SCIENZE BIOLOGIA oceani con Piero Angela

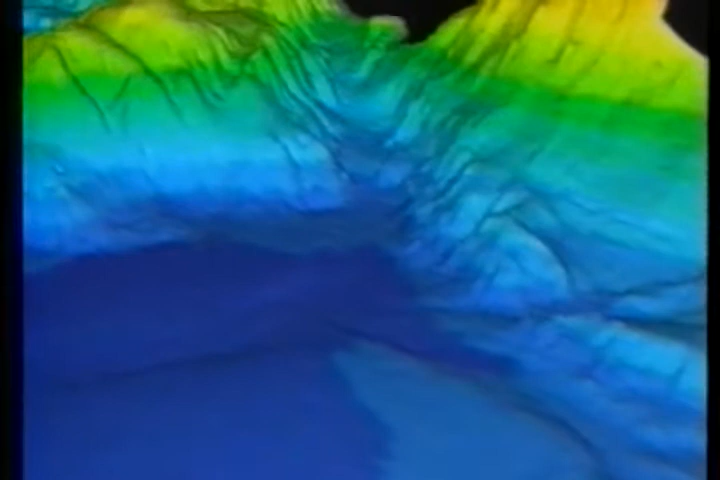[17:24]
Queste montagne sottomarine, alte circa 1500 metri, sono il risultato di lenti ma poderosi scontri della crosta terrestre. Sono i famosi movimenti che modellano tutto ciò che vediamo anche sulla superficie della Terra. Continenti, coste, catene montuose, vulcani.